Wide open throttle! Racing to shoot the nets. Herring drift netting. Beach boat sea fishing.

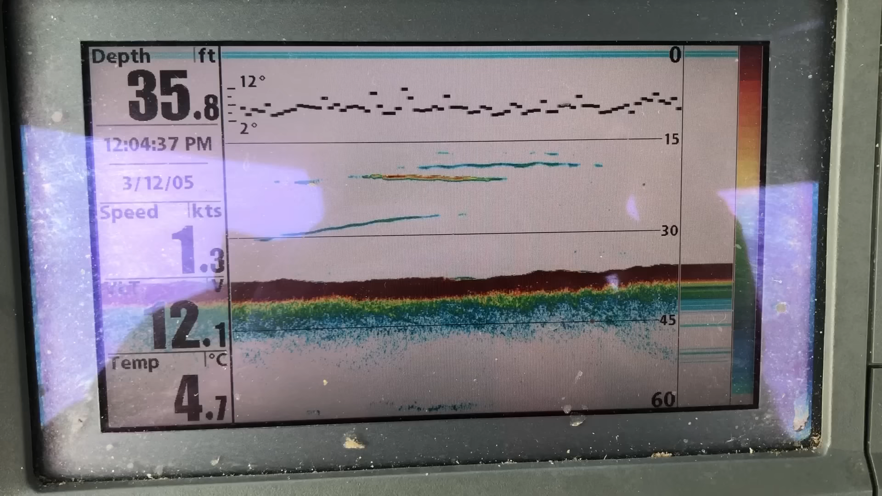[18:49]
On screen: depth 35.8 ft, water 4.7°C, speed 1.3 kn
Well, that looked a little bit better.
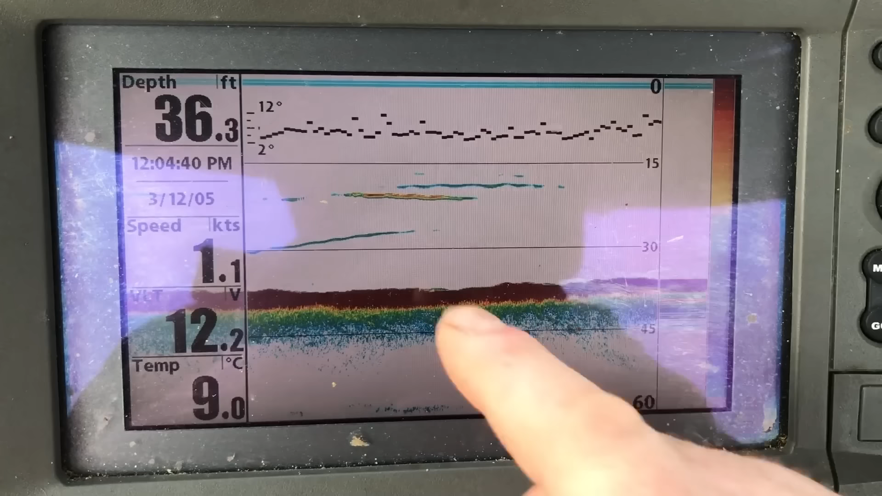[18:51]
On screen: depth 36.3 ft, water 9.0°C, speed 1.1 kn
You see them little thin lines? They all look like herring, but them ones are red and yellow, so they're telling you more dense.
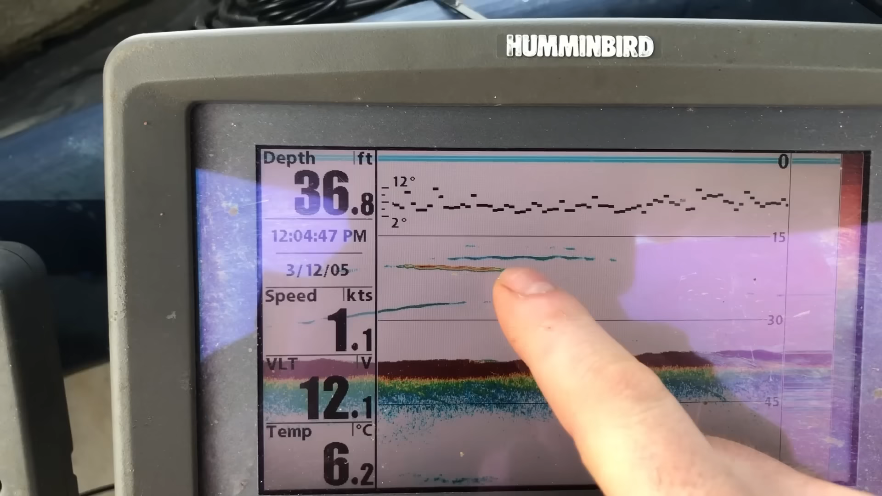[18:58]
On screen: depth 36.8 ft, water 6.2°C
That looked more like a good herring mark. But we have found the last couple of years, there's been a lot of little herring about, what are too small and they go straight through the nets. They're like year-old herring. Like the average size herring are 2 year old and the big ones are 3 years plus.
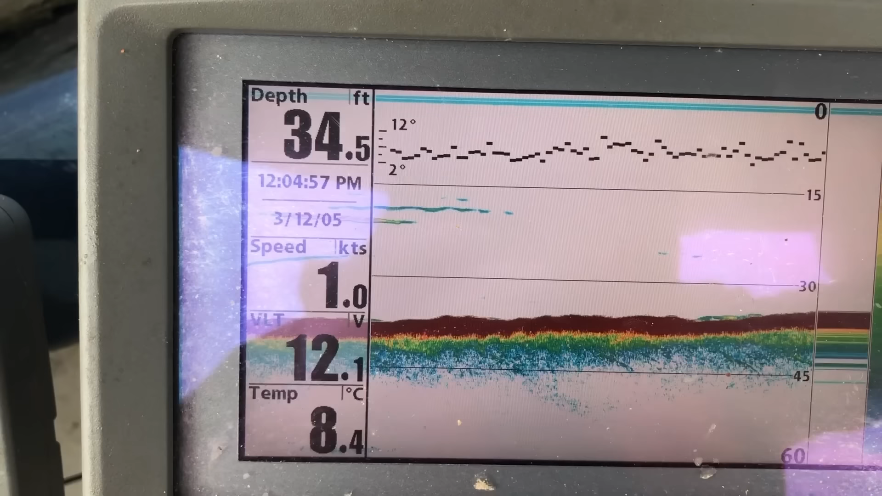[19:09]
On screen: depth 34.5 ft, water 8.4°C
But time will tell if you get any.
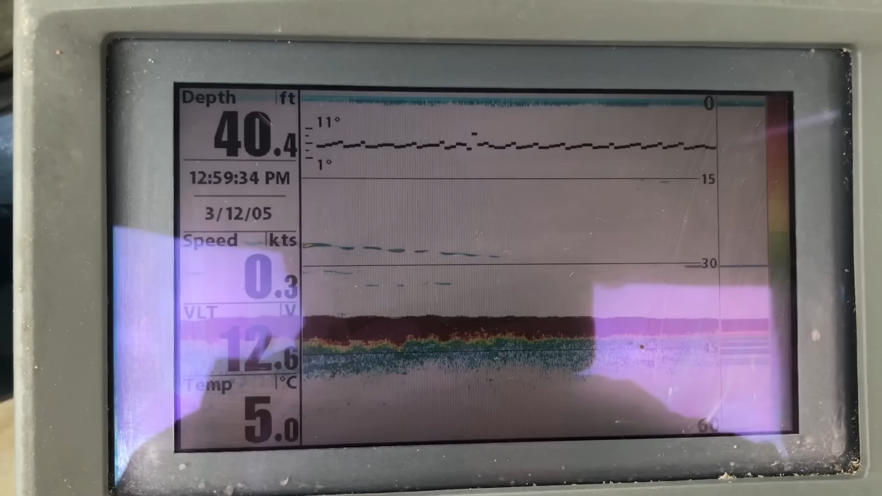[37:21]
On screen: depth 40.4 ft, water 5.0°C, speed 0.3 kn
I'm thinking all them heron moving through, them heron marks, all them little diddy ones. This tide has run on for a lot longer than it normally do.
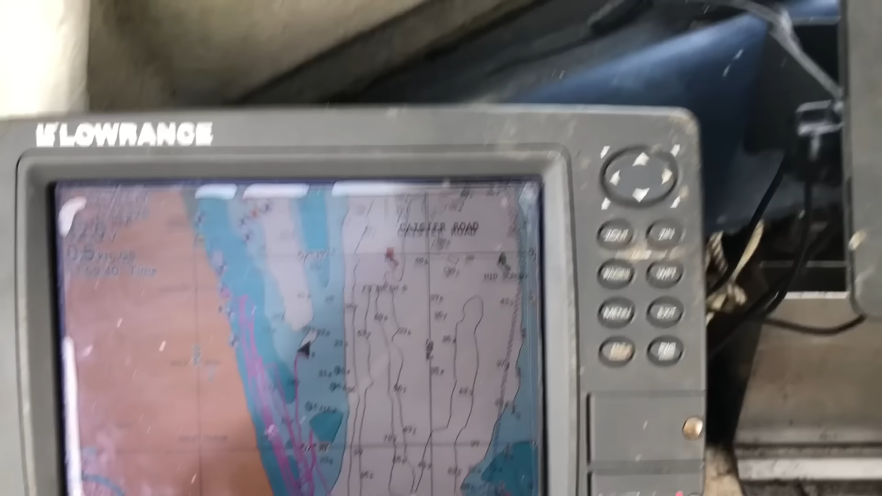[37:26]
See, look, it's still trickling along now, and that's half an hour past the tide.
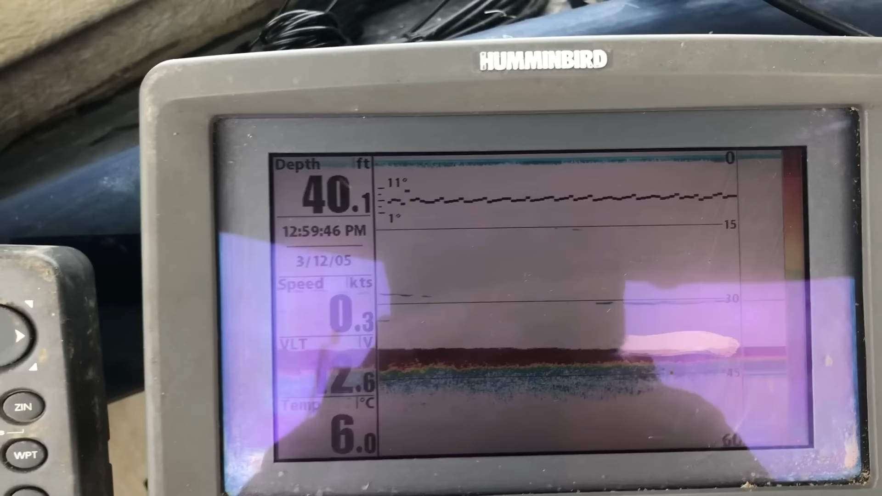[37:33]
On screen: depth 40.1 ft, water 6.0°C
I see them trickling through there, but I thought I'd haul this gear before the seals got in there.